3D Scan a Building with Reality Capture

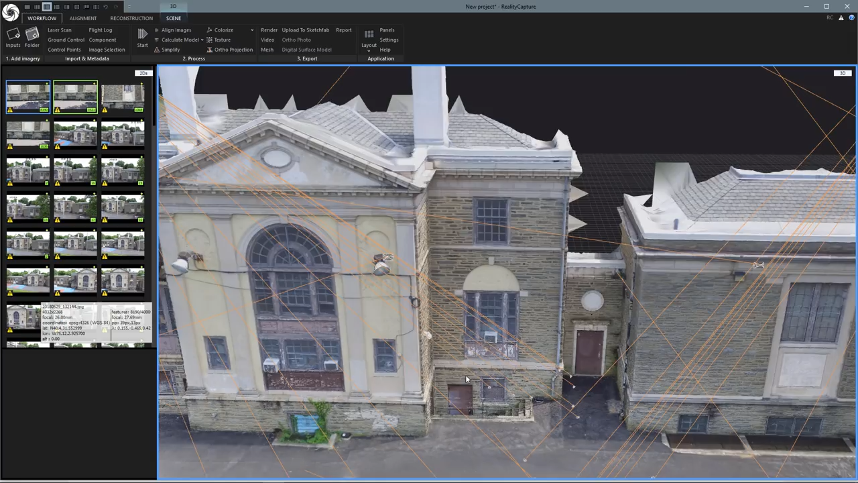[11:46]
and it looks a lot better with the textures
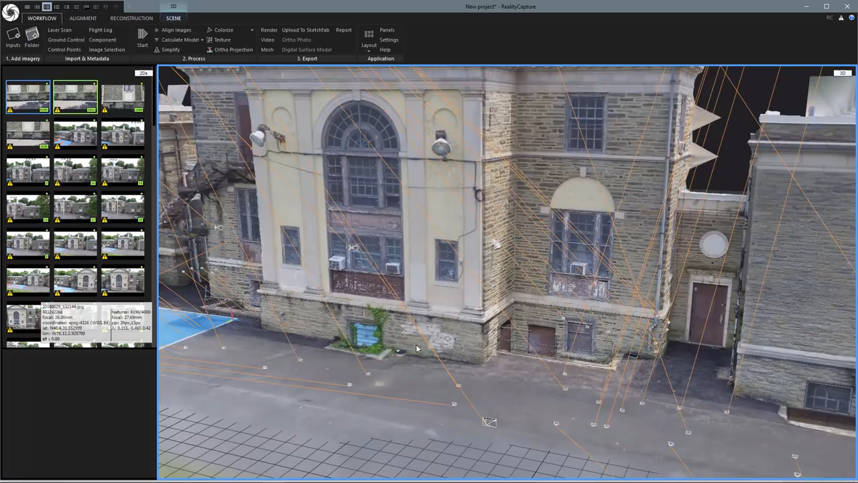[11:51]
so yeah we can really see a lot of that texture detail now this is shooting only
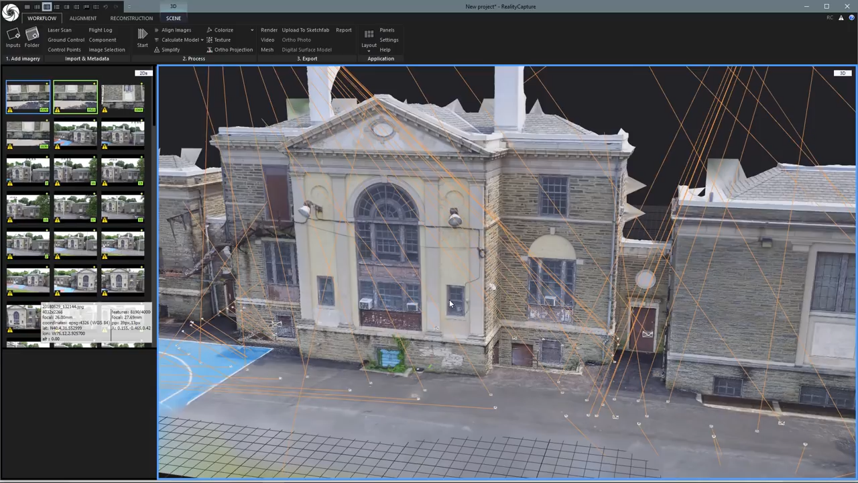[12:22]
full resolution model and we'll show you where a problem comes in there that you may have to deal with so let's calculate model
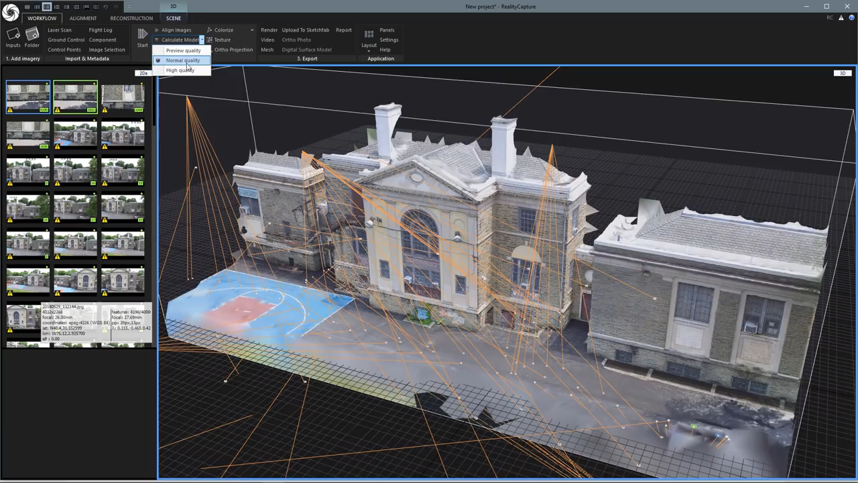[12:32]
high quality and again this will take a little while so I'll pause the recording and come right back
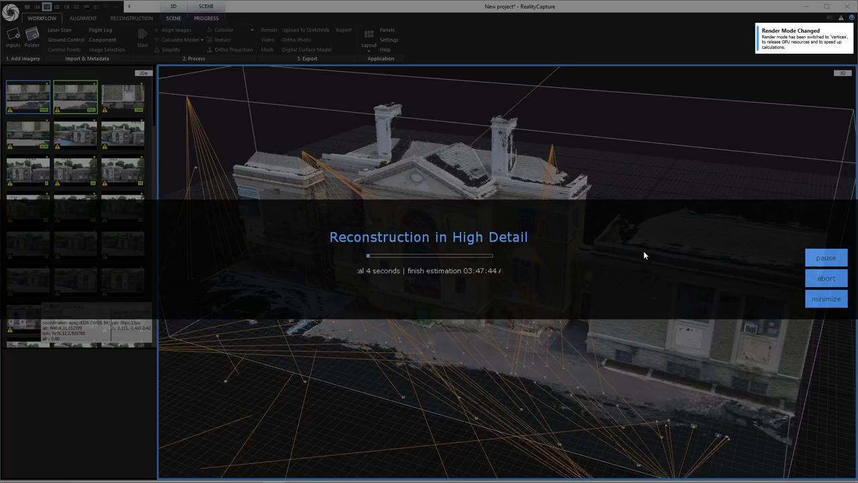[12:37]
okay so we're back took just under an hour hopefully you've gone and done something else like make a sandwich or watch a couple of sitcoms or something but we're back and you may see this box not enough video memory the scene is too big for your GPU to display in solid slash sweet mode
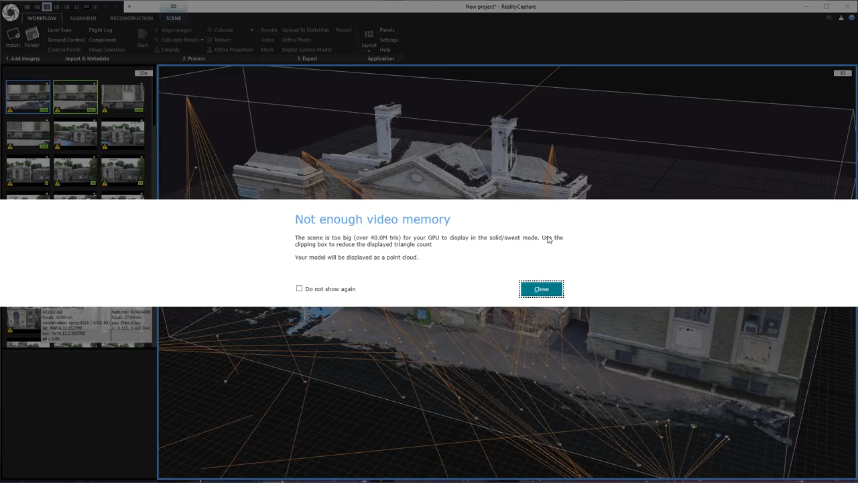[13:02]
use the clipping box to reduce the displayed triangle count model will be displayed as a point cloud so let's close that
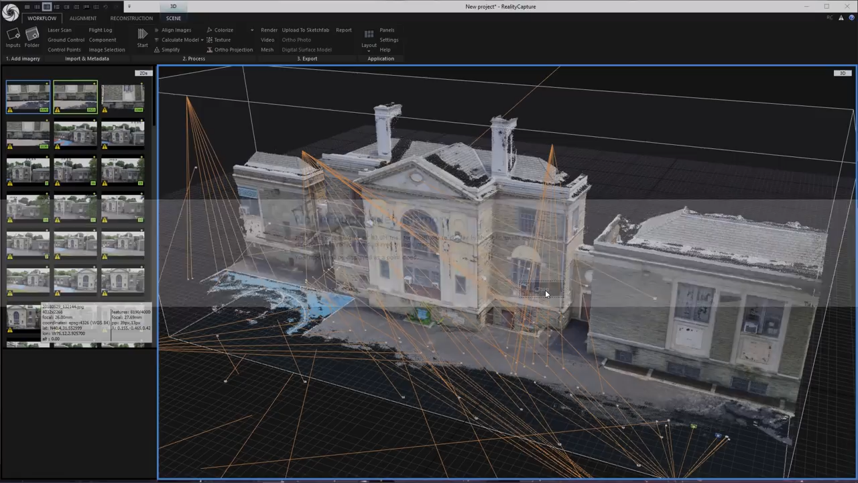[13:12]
and yeah it looks good but
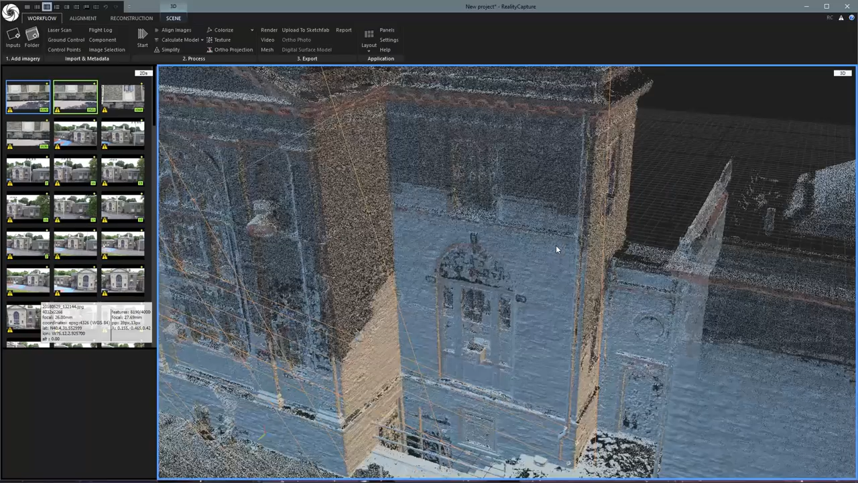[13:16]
it is a point cloud and so we can create a clipping box
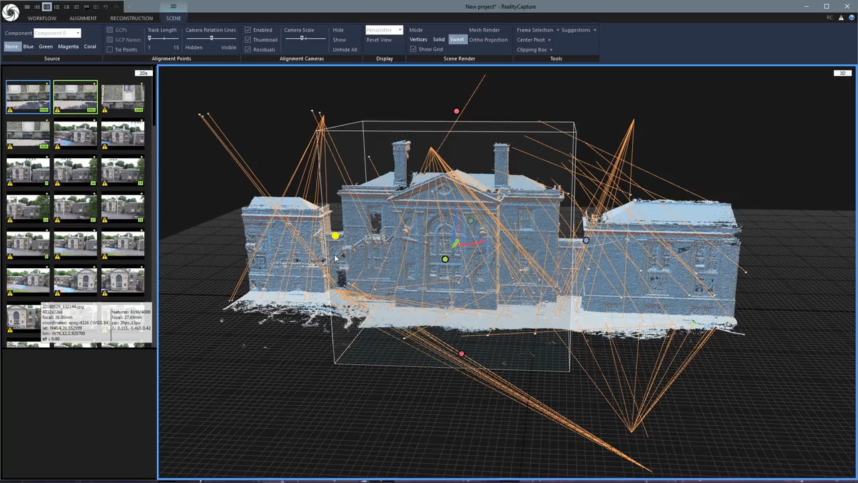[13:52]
let's go out a little bit more and so now create clipping box from reconstruction region
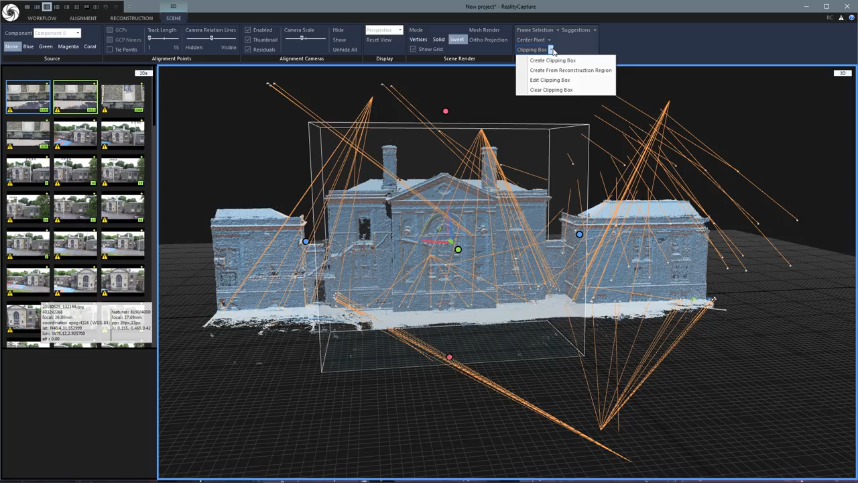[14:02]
and there we go and after a few seconds we can see it actually now builds all of the polygons
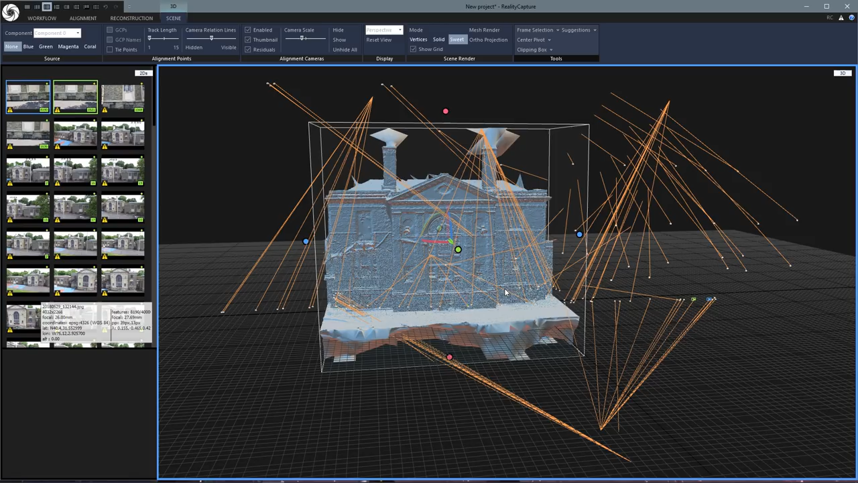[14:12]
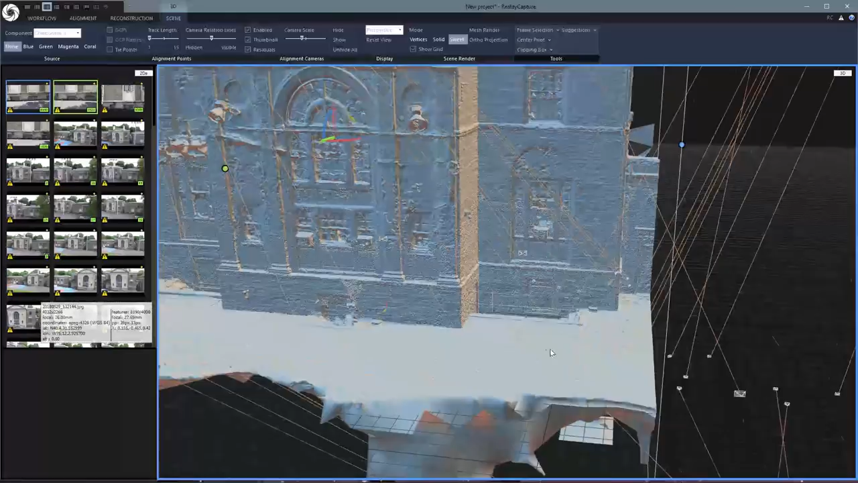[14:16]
and so now as we zoom in you can really see I got a lot of much better detail still didn't get all of this pipe railing in but
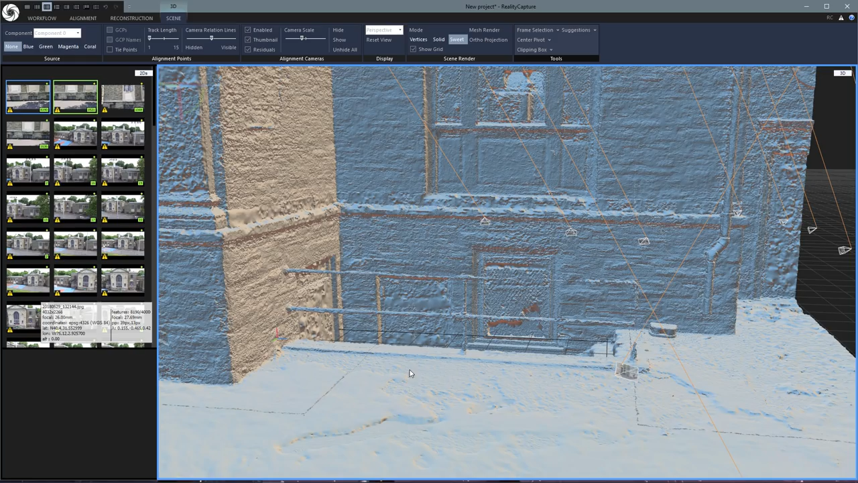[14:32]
you know if you take a few more pictures than I did then should take care of that
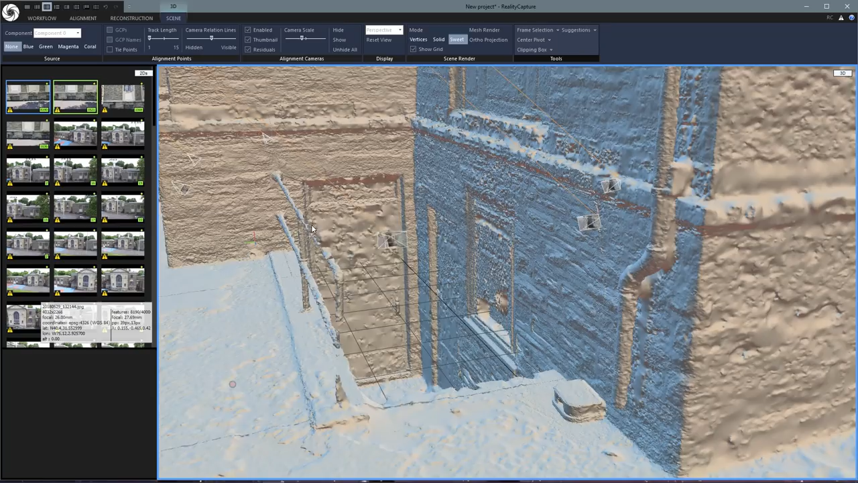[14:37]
zoom around here yeah again this is kind of blah so
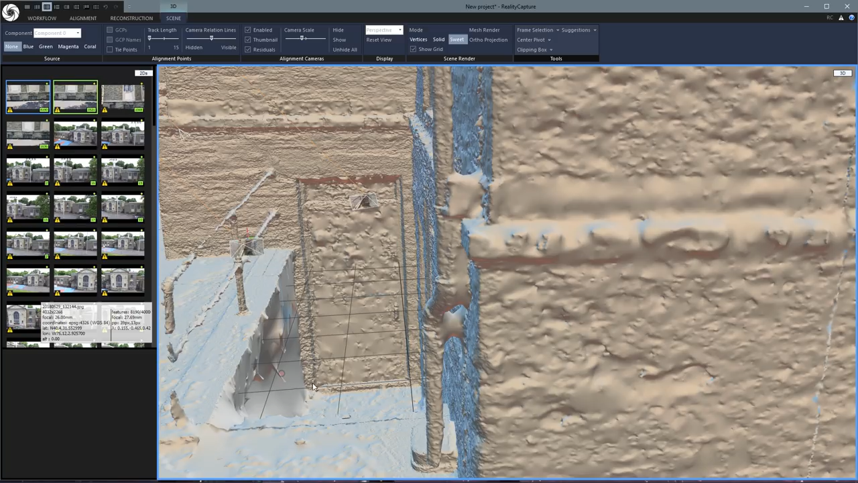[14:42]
you could have taken some more pictures and probably should have
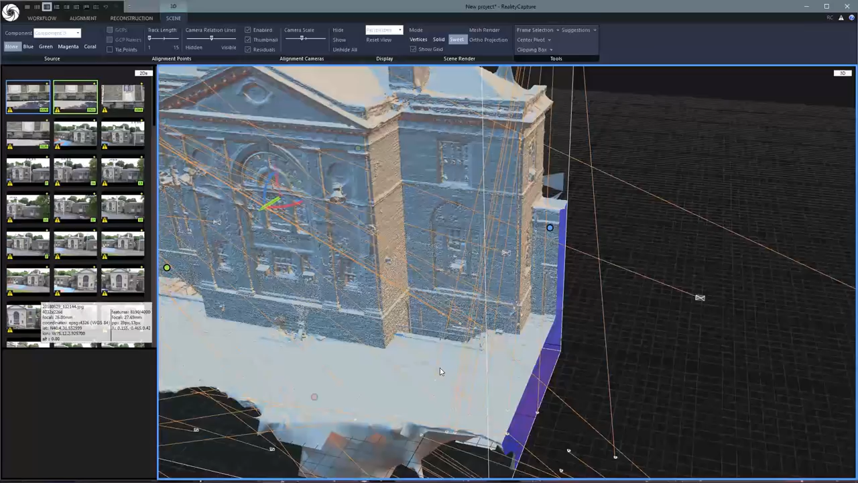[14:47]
but again this was just quick to show you how it's done
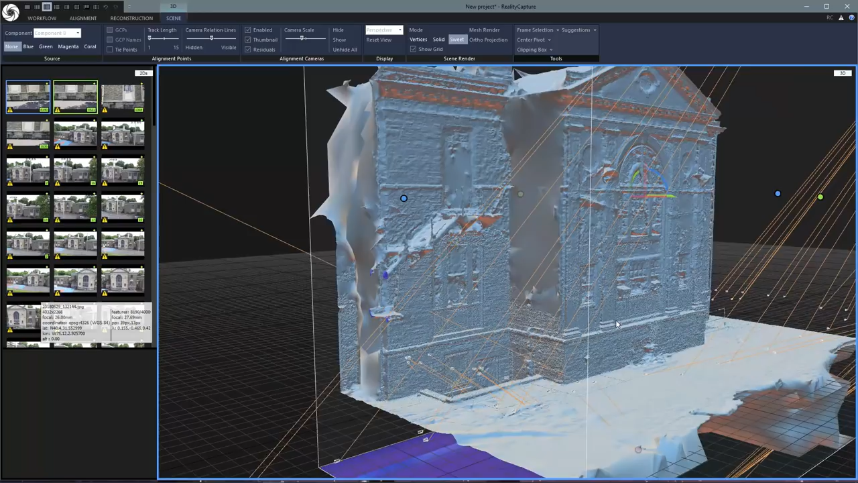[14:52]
yeah looks pretty good and so yeah the clipping box will show you the polygons and it may seem like all the stuff on the outside has been cut out it actually is there it just won't show in the program so if you export the model it will all be there
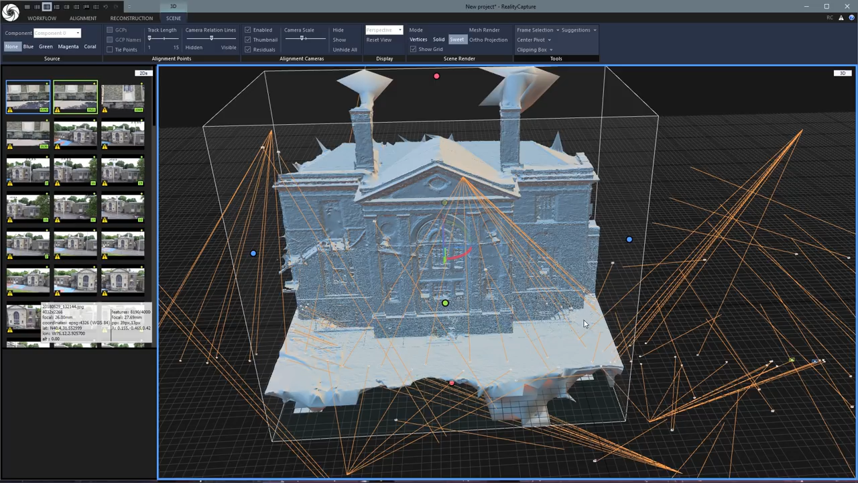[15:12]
so let's texture this again back to workflow and texture
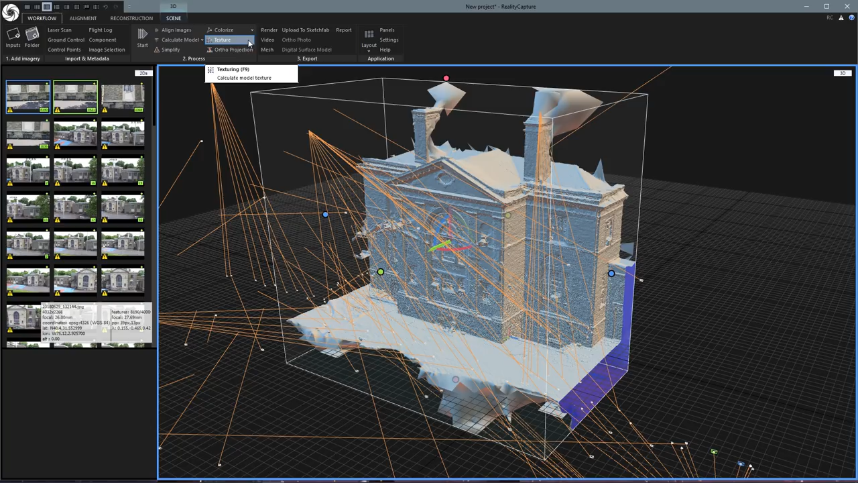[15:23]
and this time we'll do the full texture with the actual image based texturing
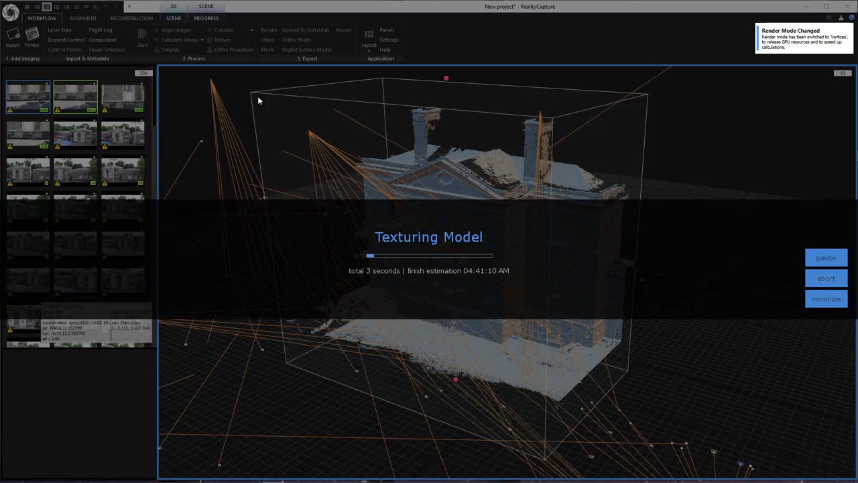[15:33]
and this shouldn't take too long okay we're back and finished texturing it turns out that I actually had to reduce the clipping box even smaller because this model is just such a high polygon count so the texturing is done
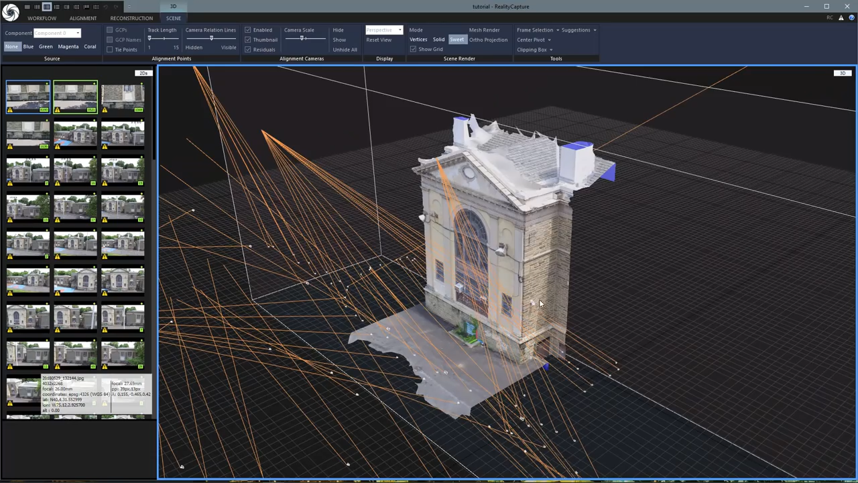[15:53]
you can zoom in and see it looks pretty good
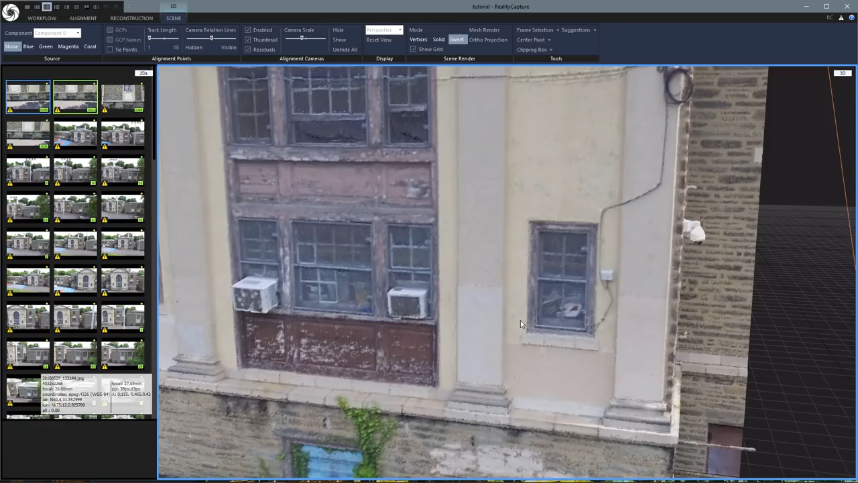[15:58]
but the problem is that the texture of the polygon count is so high
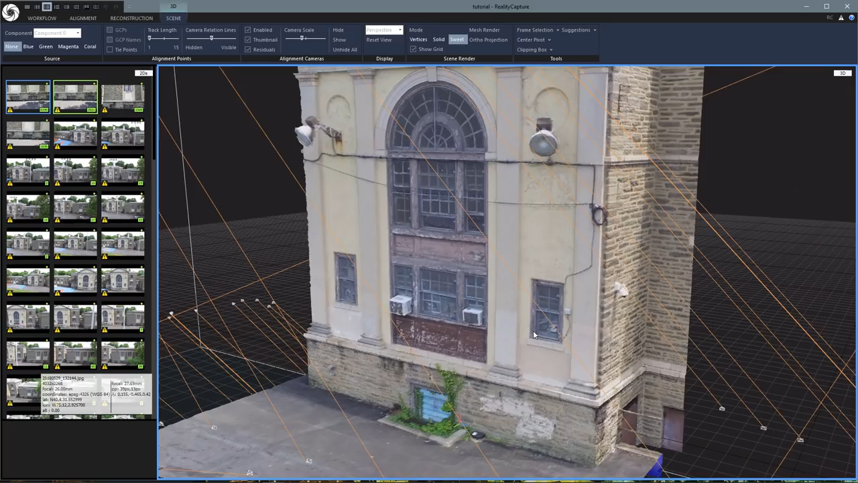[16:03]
that if you can export it as an OBJ or something but trying to load it into another program will get you nowhere all the programs I've tried have just crashed so what you can do is simplify the model it's kind of decimating the mesh a bit if we come back over here to workflow and we can come over under process to simplify